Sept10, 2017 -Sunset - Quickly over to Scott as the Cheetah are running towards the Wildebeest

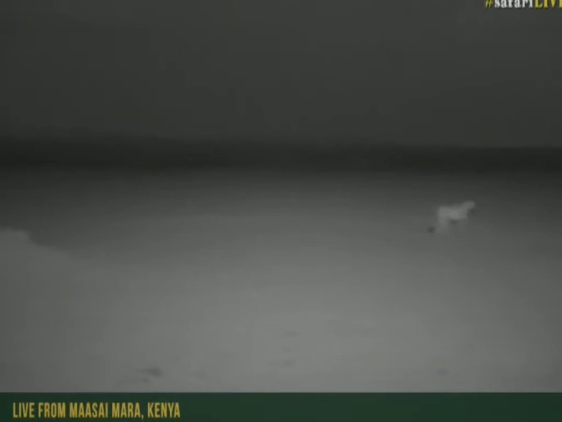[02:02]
you can hear the wildebeest snorting they've noticed these cheetah but they are not fleeing just yet
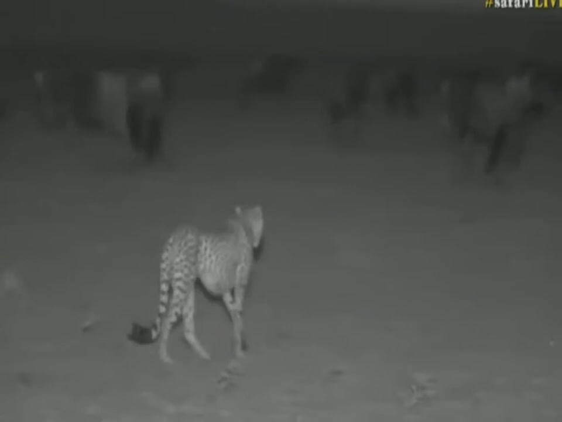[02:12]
and it's only when they start running that the action unfolds
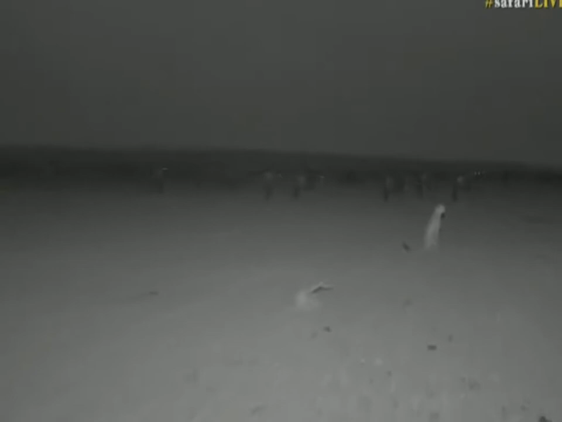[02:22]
welcome to everyone who has just jumped on board this live safari it is wonderful to have you with us we are following five cheetah and they are surrounded by migrating herds of wildebeest we are in the masai mara in kenya and we are about to see some epic epic action
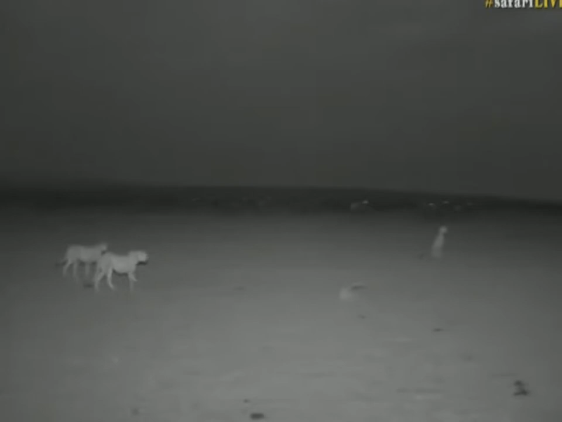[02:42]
these five cheetahs have become experts at hunting wildebeest and we've been lucky enough to follow them at dusk or after dark just like now on a number of occasions and what they're likely to do is let's start working this herd of wildebeest just like a pack of wolves running in and amongst them creating chaos until finally they can single out a youngster and then make their move it's incredibly tricky work for us to work out or at
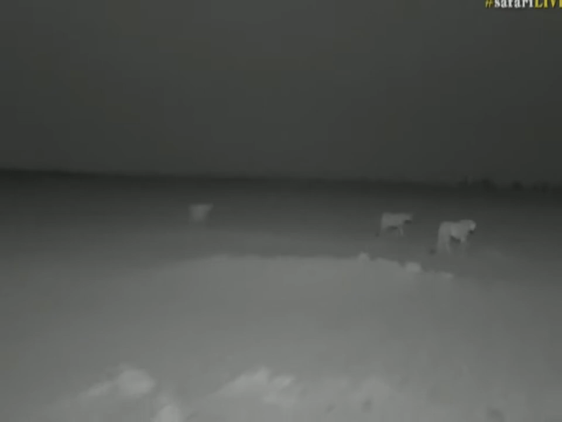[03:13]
least manu who's on camera to work out which cheetah to film when there is so much action unfolding so he is going to be darting between all of them to make sure that we do not miss out there they go already this is why manu has to keep switching over stay wide
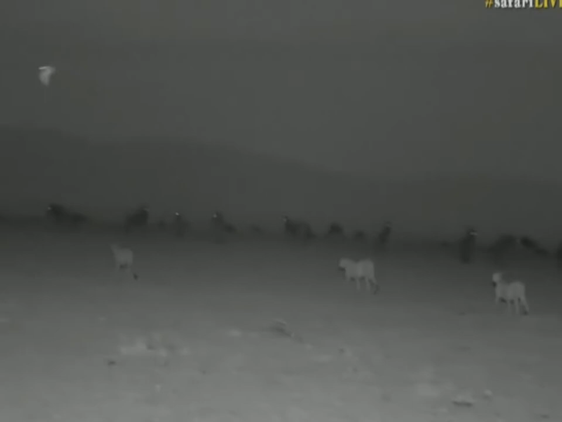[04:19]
to cheryl you've just sent through your comments saying how much you love watching these five boys and me too they are quick becoming my favorite african predator to follow and they are certainly showcasing how epic cheetah can and are or can be and are
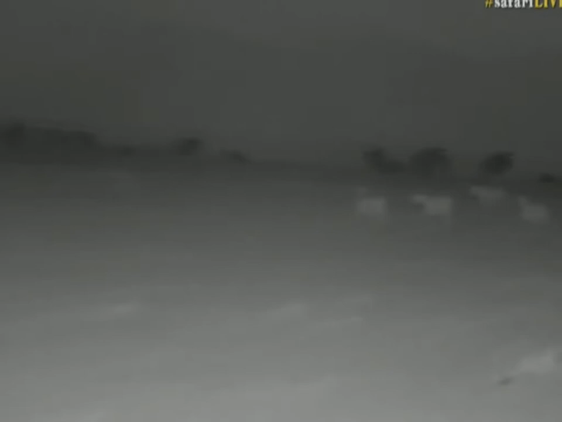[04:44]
but the fact that we are lucky enough to have just five of these guys together it's rare to have a coalition coalition this large
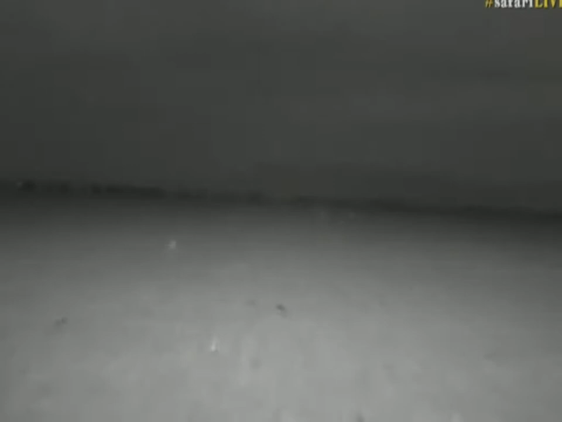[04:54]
hello betty you'd like to know why these wildebeest are not panicking and i guess it's too soon to panic for them it's not quite dark yet they can still see a little bit and
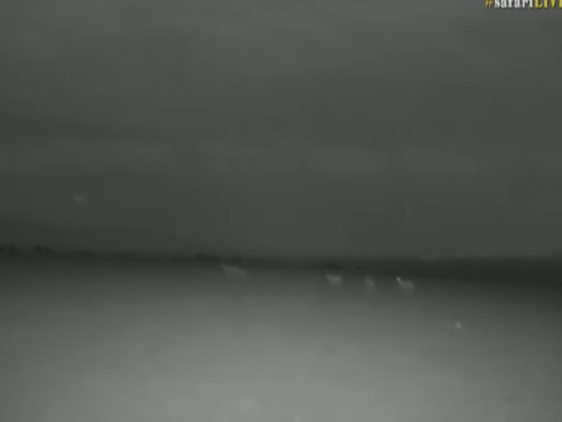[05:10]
they know that fleeing into the unknown is just as dangerous as kind of keeping an eye on your possible threat so i guess that's the theory that they're employing the fact that there's nice short open grass means they can keep a good eye on them so they know where the threat is coming from and who knows maybe they've just been a little bit dazed by all the action that is attracted to the migration the amounts of wildebeest that they must see die
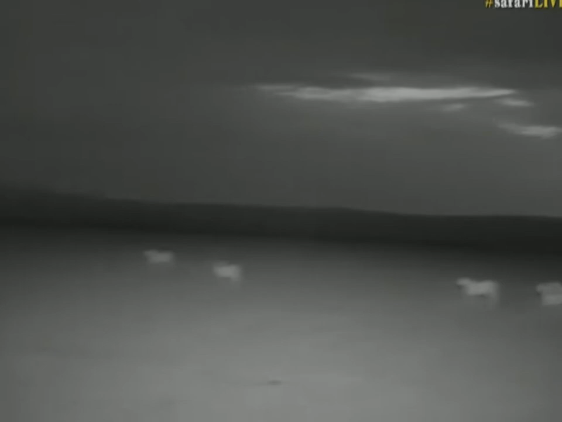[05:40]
as they move along this treacherous journey is quite something and i'm told a lot of you guys are cheering on these cheetah so am i i'm not sure when they last fed we were lucky enough to see them catch and kill a young wildebeest i think it was three days ago early one morning we got incredibly lucky
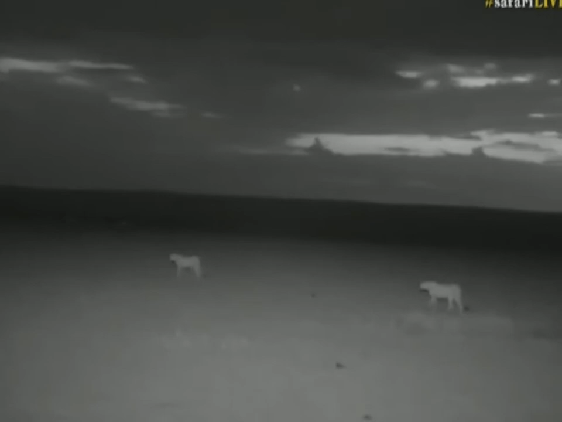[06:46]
now i'm surprised they haven't started working the herds as i would have expected them to just yet but the knights are still young what they usually start doing just like we saw it kind of do is they start all running in alan and you would like to know if they would target out a specific wildebeest well yes eventually one of them would find a youngster possibly two or three of them could actually
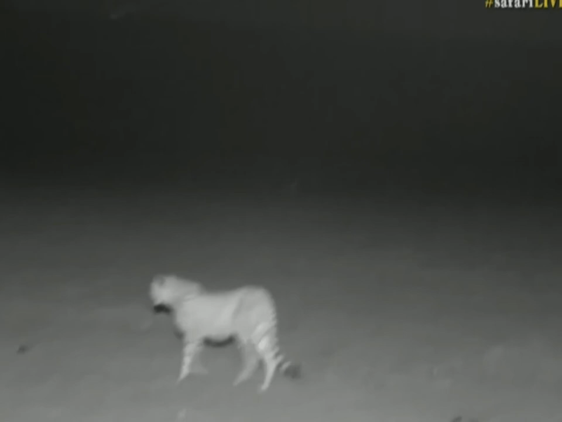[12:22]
they are looking more and more focused now as it begins to get dark like i said about five minutes ago it wasn't completely dark but it's just about getting there now so don't be fooled by this fancy infrared camera it is almost pitch pitch black